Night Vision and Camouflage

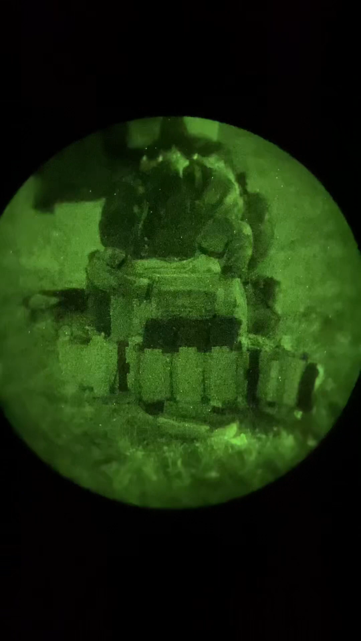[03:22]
But those are IR treated,
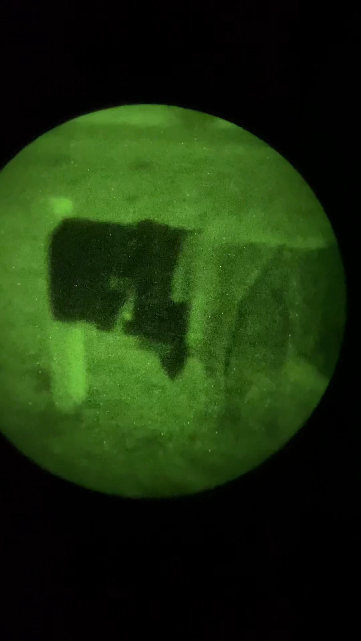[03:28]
so they do not show up super black like that Rothko top does that is not IR treated.
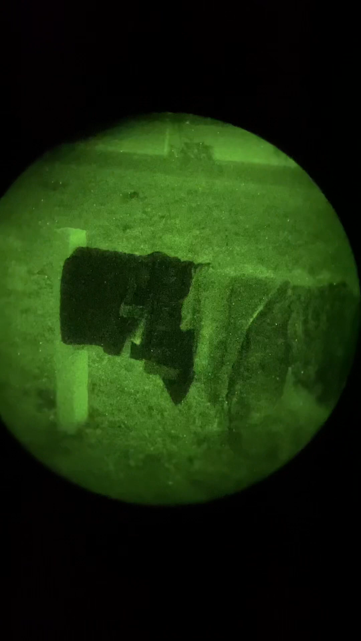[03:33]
So that just kind of shows that IR treatment difference.
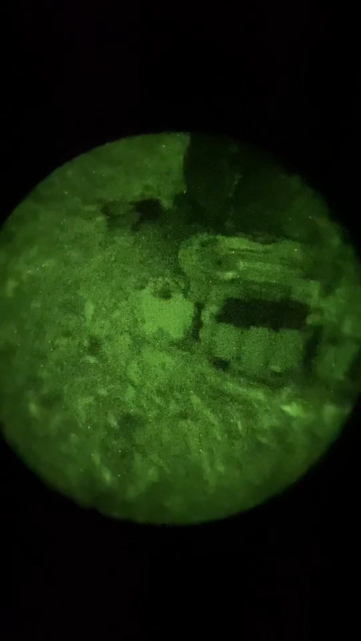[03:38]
We do have, on the back of this, so you can see there,
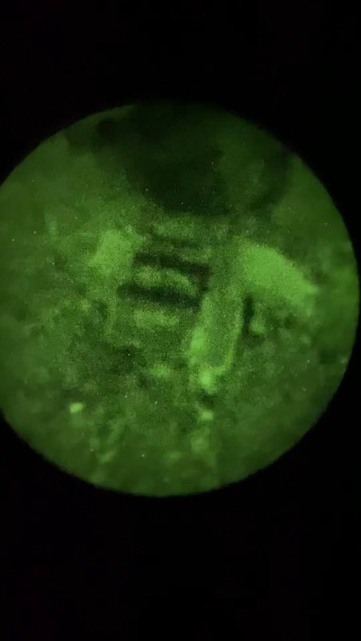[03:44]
that is a multicam black matte pack.
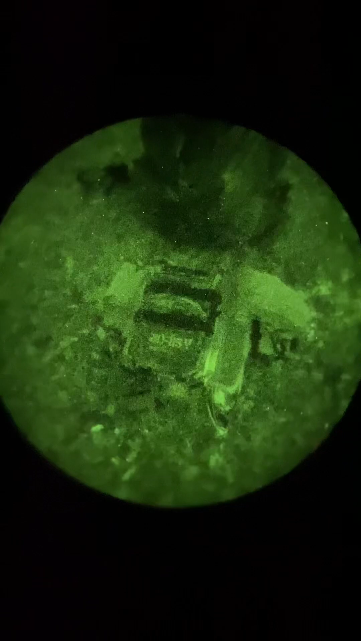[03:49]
The pack itself looks like it does have a good IR treatment, but the straps going across it don't.
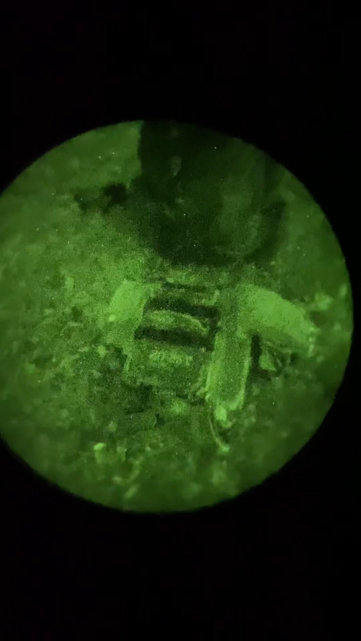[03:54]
So you can see that contrast there. So, you know,
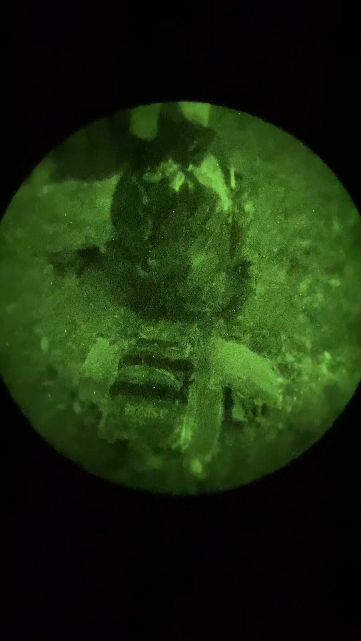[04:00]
no pattern is objectively the best or better under night vision, and really no color is.